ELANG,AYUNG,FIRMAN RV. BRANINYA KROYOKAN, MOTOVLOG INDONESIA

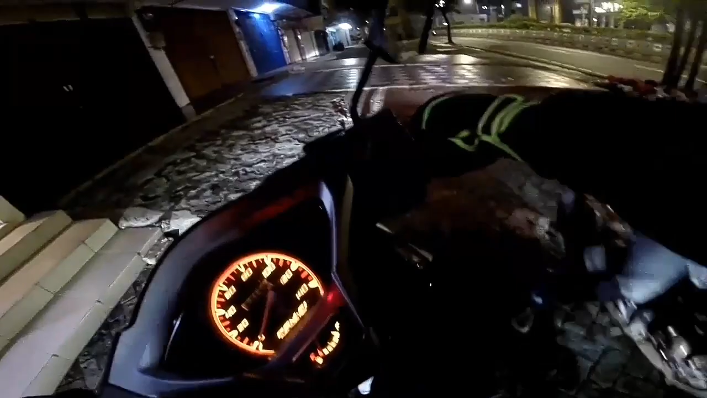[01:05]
Ya Bismillahirrahmanirrahim, dan kita mau jalan dulu. Ay udah, kok jadi wibowo sih. Oke guys, malam ini malam apa sih, malam minggu ya? Aduh, lupa terus.
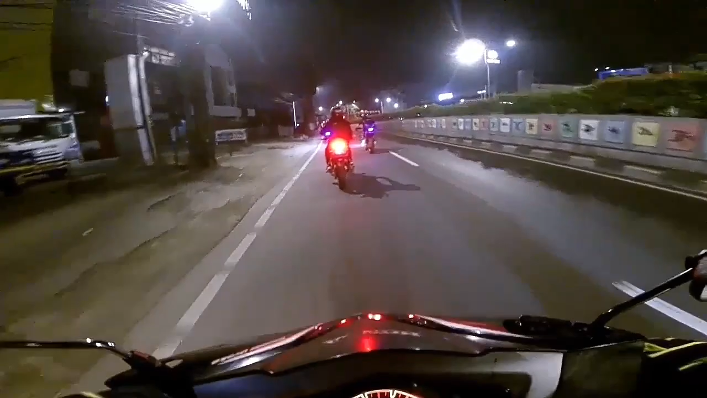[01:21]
Ah, Bangkong tuh Firman. Di malam hari ini kita mau ke Antasari ya guys ya. Katanya sih ya, tadi Mas Elang bilang mau ke Antasari.
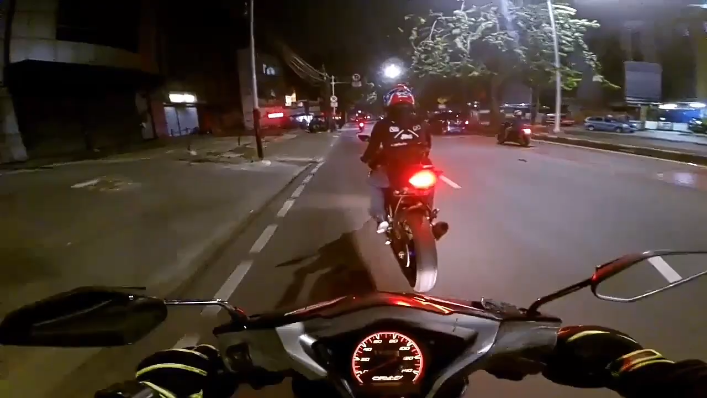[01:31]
Dan nggak tahu ntar habis dari situ kita mau kemana lagi. Ini karena baru jam berapa ini ya? Baru jam tengah satu. Baru jam satu, jadi kita juga bingung mau kemana.
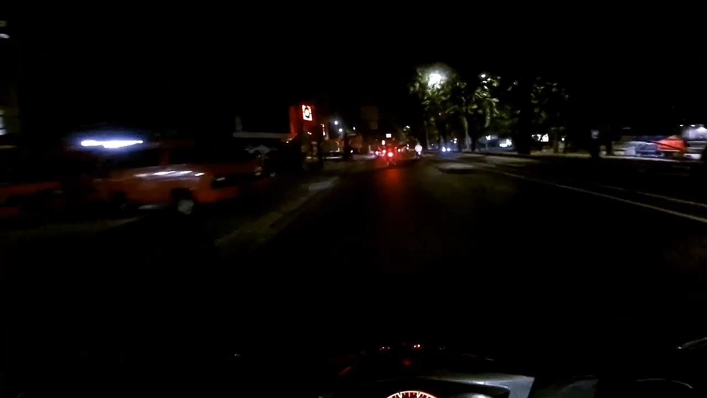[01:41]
Dan mudah-mudahan apa nanti ke Antasari jangan nggak di apa yang diusir-usir lagi ya.
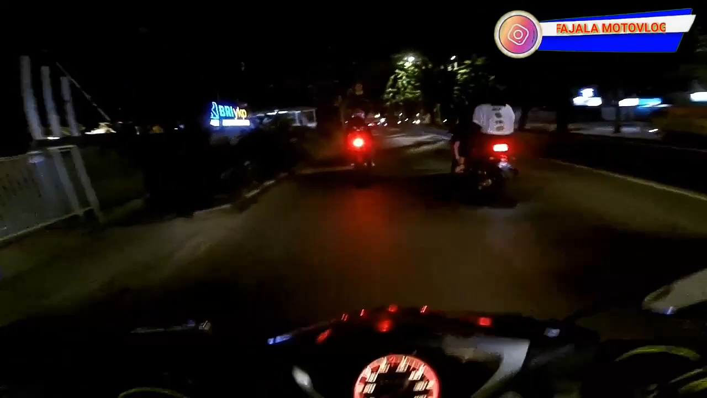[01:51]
Aduh ya bo, ya bo. Di depan ada Mas Elang, ada si Cireng, ada Bang Salim,
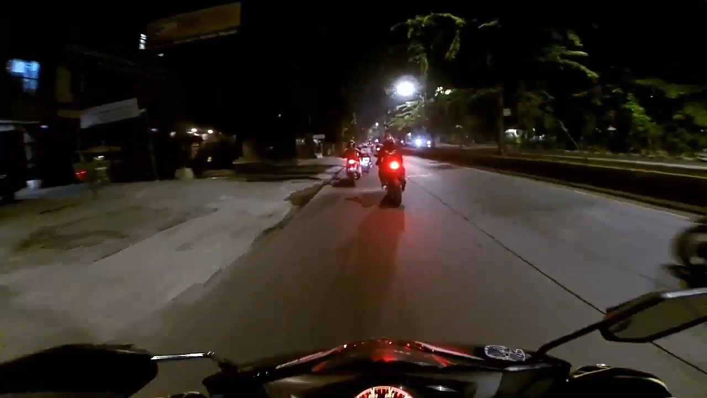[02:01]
ada Kapten Kribo atau mungkin Kapten Amerika atau Kapten Kapten Berintik lah dia. Terserah Kapten Berintik, nggak apa-apa ya. Sama si Ujung, dan di belakang ada teman saya yang baru itu, nggak tahu, belum punya channel, jadi masih nggak jelas gitu ya. Sama si Firman lagi ya, si Supirman.
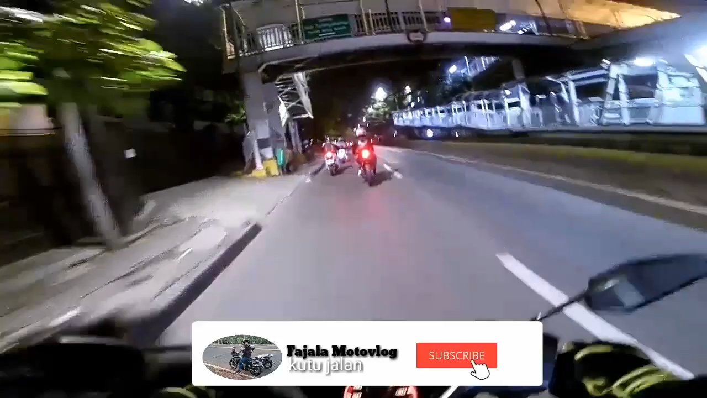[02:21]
Ayayayayaya, aduh ya Allah, ya Allah. Aduh, kok di sini nggak diusir sih? Itu padahal rame ya, Bambang. Nah, kita ngisi bensin dulu guys ya, karena pom anu bensin saya juga tinggal dikit noh. Lihatin ya, saya nggak bolong dah. Tapi ini sebagian pasti nggak pada ngisi nih. Saya percaya dah.
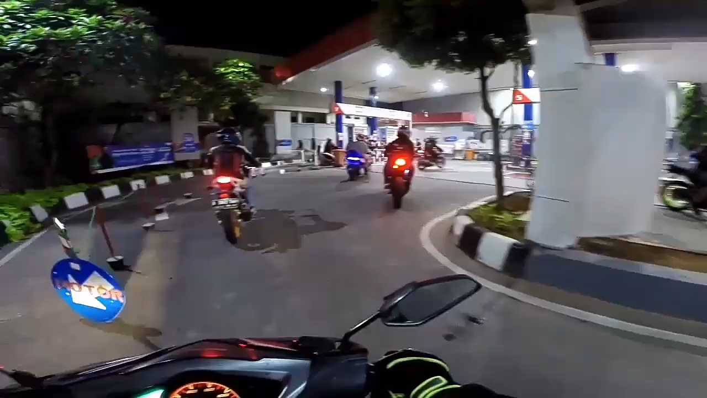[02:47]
Nah, kan, pada parkir di sini.
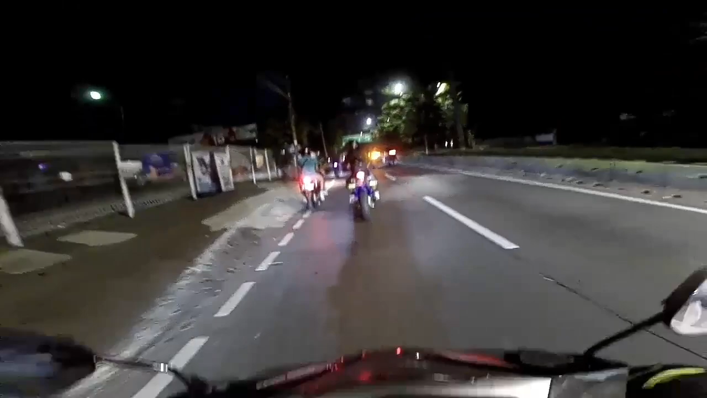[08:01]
Ay. Dan ini si Firman, orang gila. Di depan ada si Elang. Ya habis ngerjain. Aduh. Panas guys dikerjain. Panas dingin, keluar panas. Keluar keringat. Kita ngelewatin flyover ya guys ya. Enggak tahu sih tadi katanya mau ke Antasari, tapi kok malah masuknya lewat sini ya? Harusnya kan ke kiri ya. Tapi enggak apa-apa deh ikutin aja.
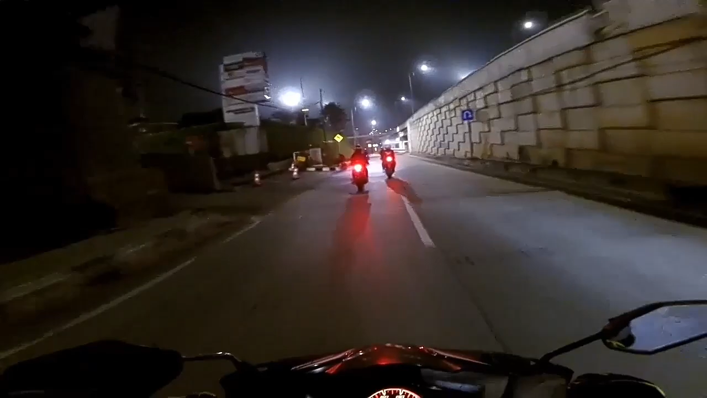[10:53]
Soalnya tadi diusir sama si Bambang gitu. Pada pola semua dah, ya Allah. Awal Iqbal gelap banget, ya Allah. Wow. Ini udah mau memasuki wilayah atau jalan Antasari ya guys ya. Bentar lagi di depan itu ada flyover. Maju mundur Firman Suparmin dasar lu.
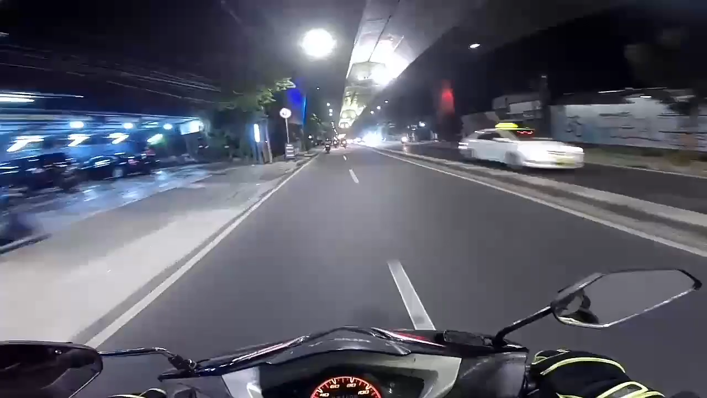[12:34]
Ini padahal udah malam tapi masih ramai ya. Karena emang tempatnya asik, guys. Bener nggak bohong dah. Banyak lampu-lampunya juga, tapi sebagian mati itu belum bayar listrik kali ya. Wow, no kan. Banyak banget motor-motor, guys. Ramai banget. Buat kalian-kalian yang penasaran kondisi dan keadaan di sini bisa buat foto-foto ya. Kalian pengen foto-foto di sini bisa ya.